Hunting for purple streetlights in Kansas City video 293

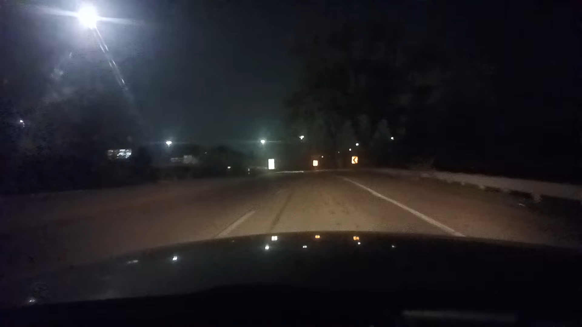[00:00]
This is hunting for purple streetlights in Kansas City video 293 is my guess So Actually, I might have recorded it might be 294. There's another one though It's kind of weird because I recorded and then I got lost I recorded that before another one. I haven't uploaded all of them yet. This might be 295, but uh It's kind of embarrassing,
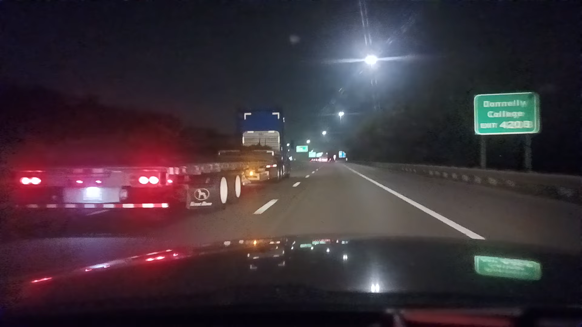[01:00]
Anyway, I am getting on to I670 here By the way, this is just to document where the streetlights are the roadwork, etc those kinds of things because I think It's interesting when you put them on a map where they keep being And I want to know what the motives for those things like where they're set up And I can see some of them I can see some reasons why they're there like or some kinds of correlations And I think that's important for you to look at
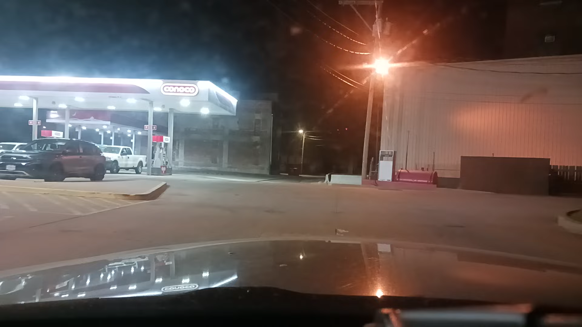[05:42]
I'm not sure what what it's actually for But um, there is a whole lot full of vehicles or maybe that's like a like a um Some kind of I don't know plant for cars.